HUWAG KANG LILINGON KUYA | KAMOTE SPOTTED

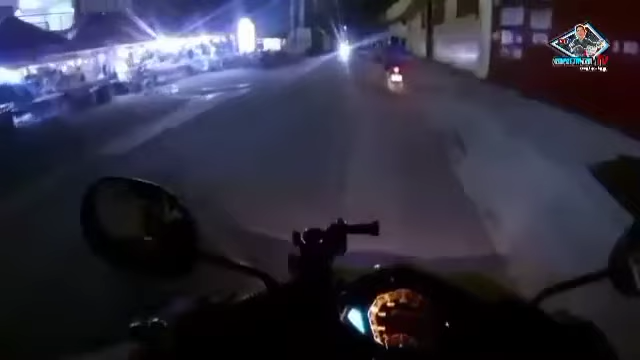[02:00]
Sakit sa mata. Dapat may mga kusa na tayo mga lodi. Pag alam nyo ng mataas ang ilaw nyo, patayin nyo or idim nyo mga lodi. Ito pa, lakas ng ilaw niya.